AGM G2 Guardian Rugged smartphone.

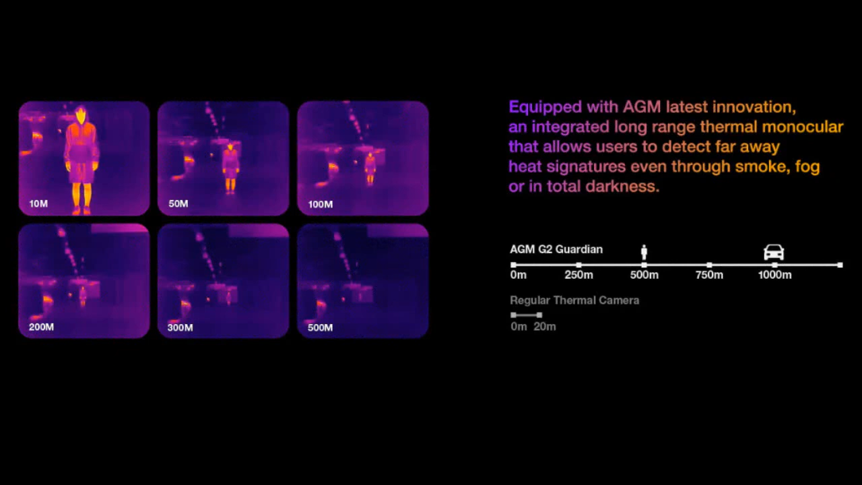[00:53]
This is the latest innovation OG AGM and it is an integrated long-range thermomonio cooker that allows users to detect far-away heat, even through smoke or fog and even in total darkness.